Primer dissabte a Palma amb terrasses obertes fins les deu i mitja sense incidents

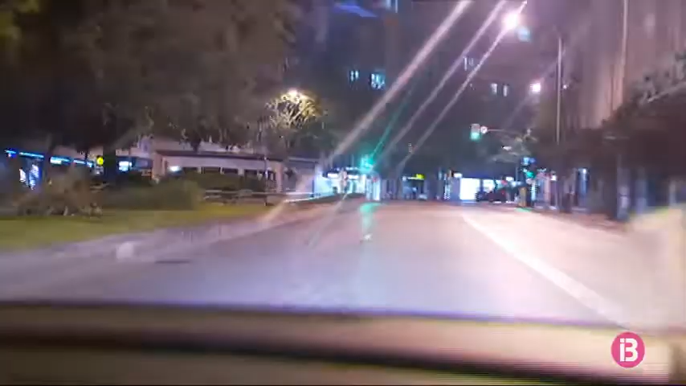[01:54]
A poc a poc però es van tancant per finalment quedar tot buit.